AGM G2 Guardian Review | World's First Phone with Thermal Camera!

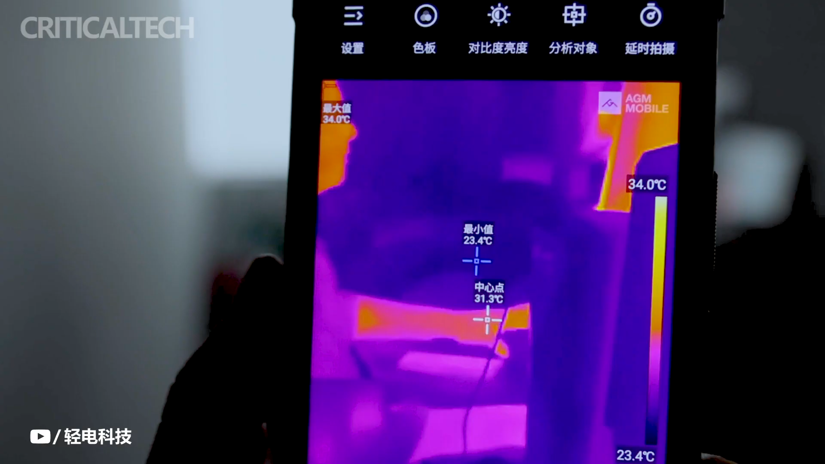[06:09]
On screen: spot 31.3°C, max 34.0°C, min 23.4°C, scale top 34.0°C, scale bottom 23.4°C
making use of the infrared camera as well as the 120Hz screen. The AMG2 Guardian is substantial, bright, and functional. The phone's frame is sturdy, therefore I have no doubt that it will withstand the worst circumstances.
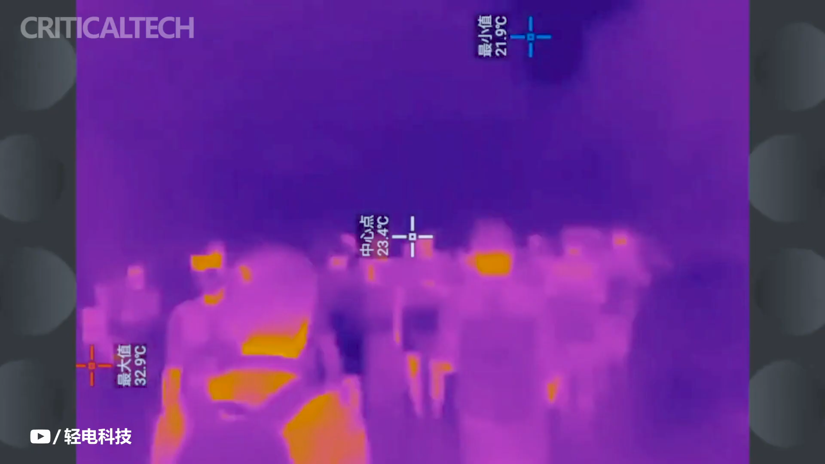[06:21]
On screen: spot 23.4°C, max 32.9°C, min 21.9°C
However, choosing a monocular thermal camera has increased its sensitivity to corrosive elements and bright sunlight.